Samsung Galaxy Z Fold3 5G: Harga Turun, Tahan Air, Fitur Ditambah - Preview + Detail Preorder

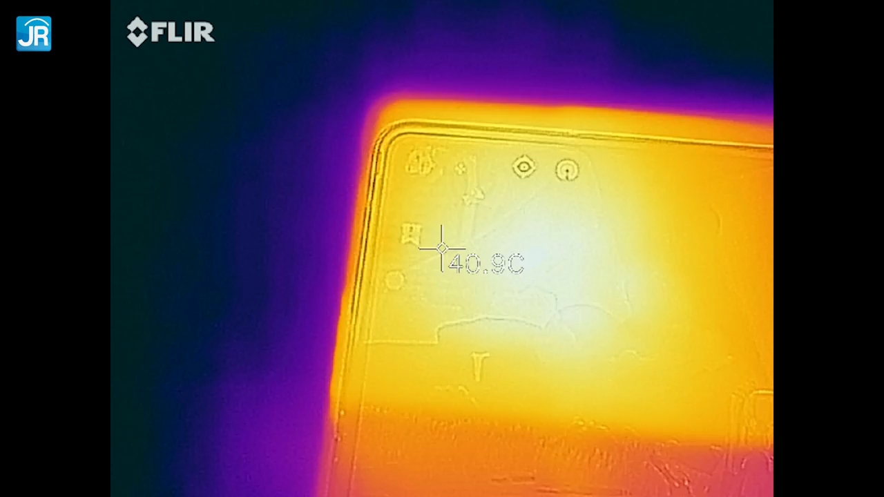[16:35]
sisi terandanya adalah 33 derajat Celcius sisi terpanasnya 43 derajat Celcius sementara itu untuk badai belakang terendah
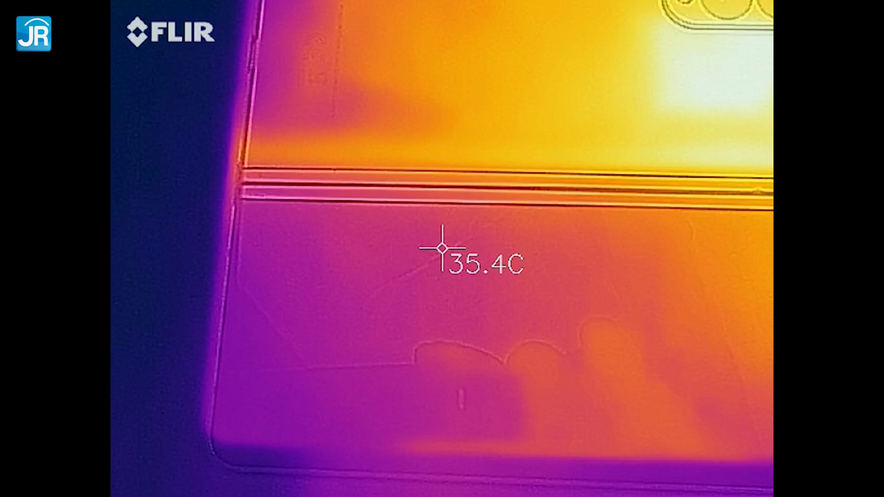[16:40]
On screen: spot 35.4°C
di 32 derajat Celcius dan terpanas di 42 derajat Celcius terlihat dari kamera thermal ini, kalau suhu tertinggi ada di daerah dekat kamera melihat smartphone lain rata-rata bisa 45 derajat Celcius suhu segini